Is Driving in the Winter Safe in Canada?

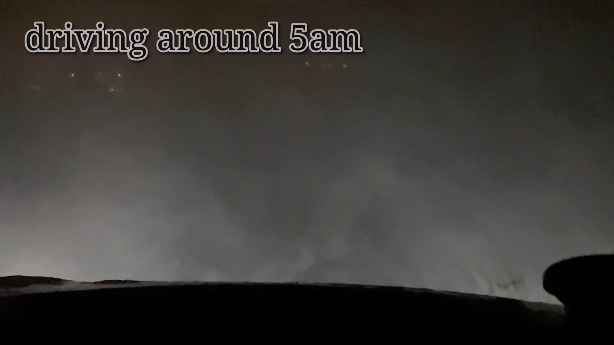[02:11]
Ito naman ay kuha sa pagmamaneho ko ng 5 in the morning. Sa mga sandaling ito, may kabagalan ang pagpapatakbo ko ng aking sasakyan.